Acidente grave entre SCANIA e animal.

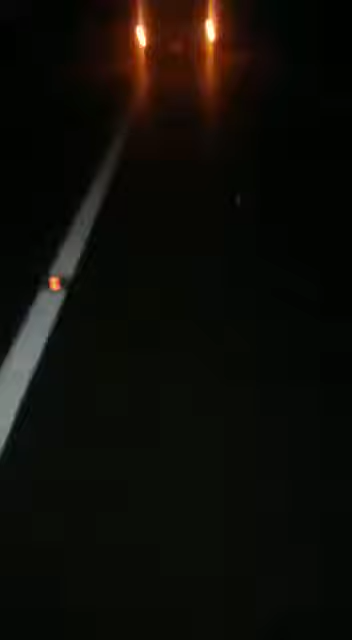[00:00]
entrou aqui ó, voou e entrou dentro só vou mostrar aqui uma coisa que qualquer motorista falar, diz que é história de caminhoneiro aí igual eu disse uma coisa, passa um carro pequeno e bate no jumento ó onde o jumento foi parar